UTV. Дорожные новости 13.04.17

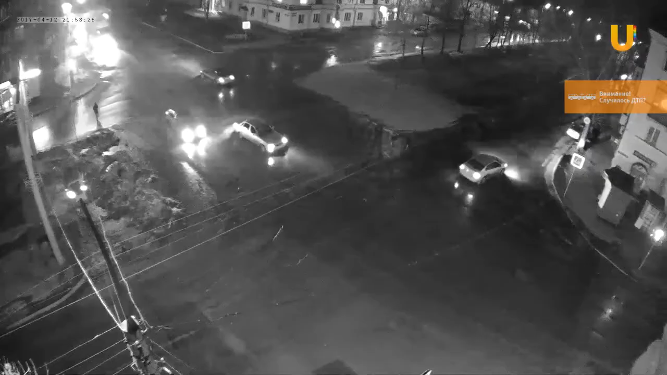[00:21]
В 10 часов вечера на пересечении улиц Александра Невского и интернациональный Hyundai Accent догнал Приору.